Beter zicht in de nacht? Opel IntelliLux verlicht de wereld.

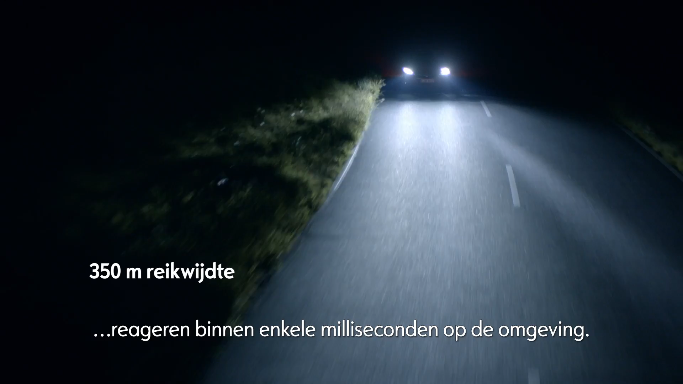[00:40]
If your lights detect another vehicle, the high beam automatically cuts out around it to avoid dazzling other drivers. The benefit? You enjoy high beam visibility and perfectly lit roads at all times.